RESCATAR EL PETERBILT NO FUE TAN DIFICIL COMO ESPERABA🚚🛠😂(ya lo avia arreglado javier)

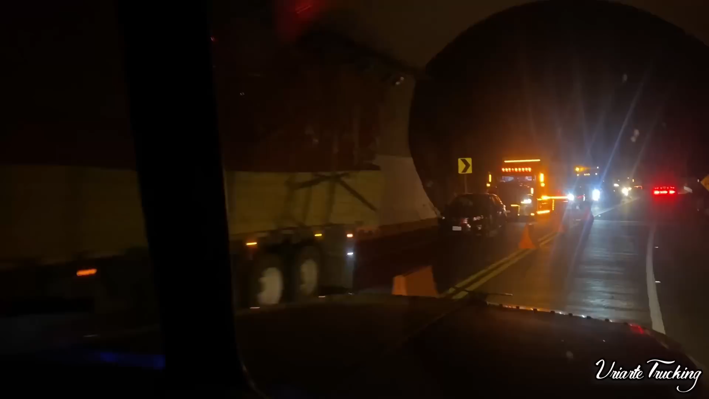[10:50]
entonces nosotros que íbamos bajando, que íbamos pues a punto de bajar la sierra, la fila debió haber sido un poco pues realmente más larga.
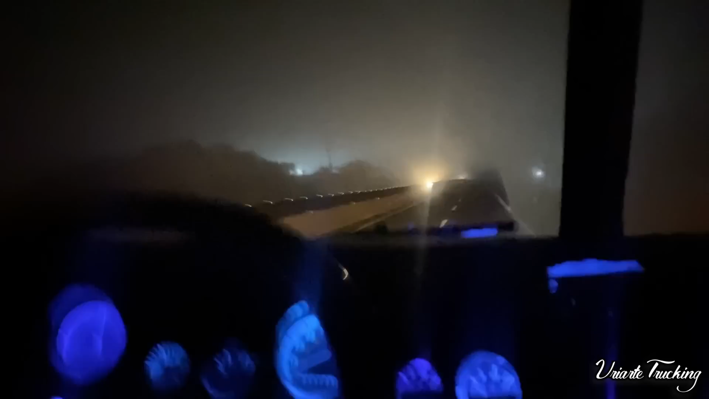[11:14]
a mí me dio hasta miedo la neta, resté por mi vida y un desmadre, pero llegamos bien, llegamos sanos, salvos y pues llegamos a Culiacán hasta que llegamos a Culiacán por fin,